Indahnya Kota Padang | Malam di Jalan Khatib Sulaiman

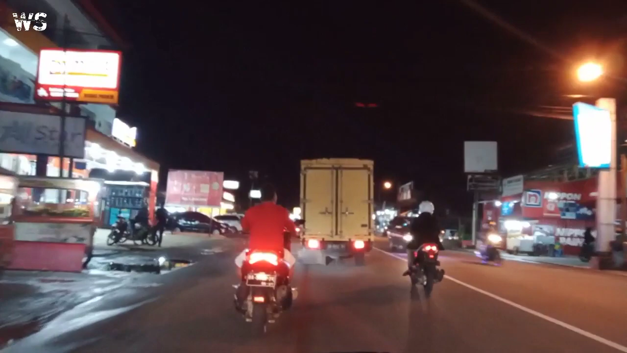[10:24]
Yang sedang-sedang saja itu dari Yamaha. Oke, sana, jadi begitulah perjalanan kita tadi di daerah
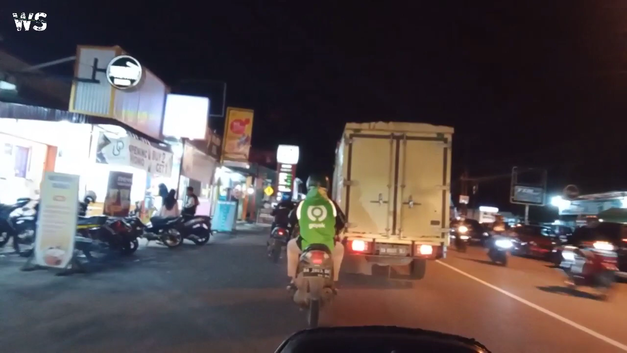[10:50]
di itu ya, di mana suasana malam tadi di Jalan Khatib Sulaiman. Jadi begitulah suasananya, adem-adem ayam aja, banyak tempat-tempat nongkrong karena memang di trotoarnya dibuat taman dan kursi buat duduk, jadi sangat nyaman sekali buat jalan kaki dan buat yang nongkrong.